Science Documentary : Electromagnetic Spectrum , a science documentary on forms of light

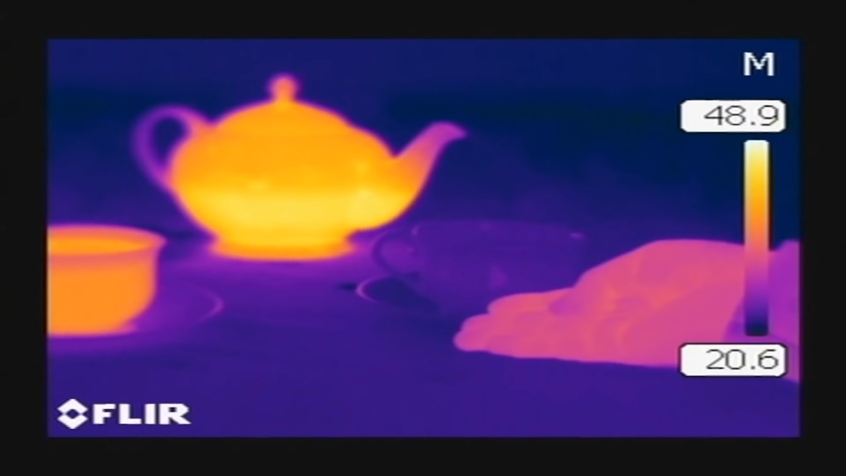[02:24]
So the one on the left appears red and the one on the right appears blue. And that tells us the one on the left is warmer than the one on the right.
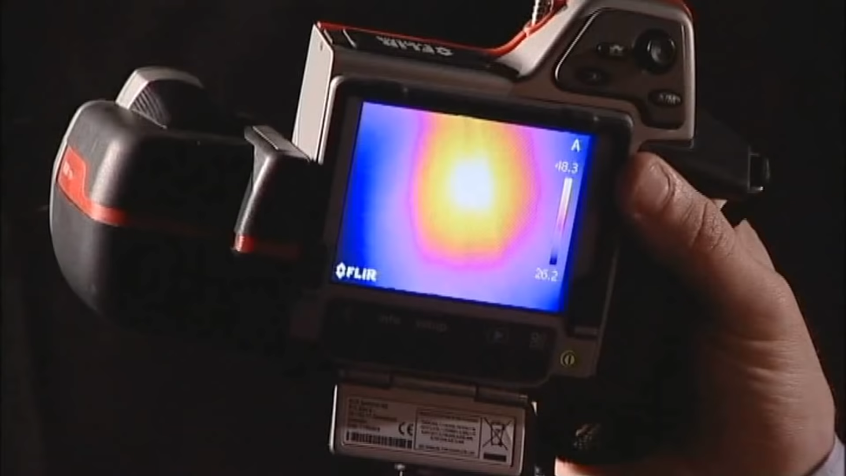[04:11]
we can see that in the centre there's a bright yellow splodge. And that tells us that in the centre it's a lot warmer than it is around the edge. And this is very analogous to what Herschel does with dust in space.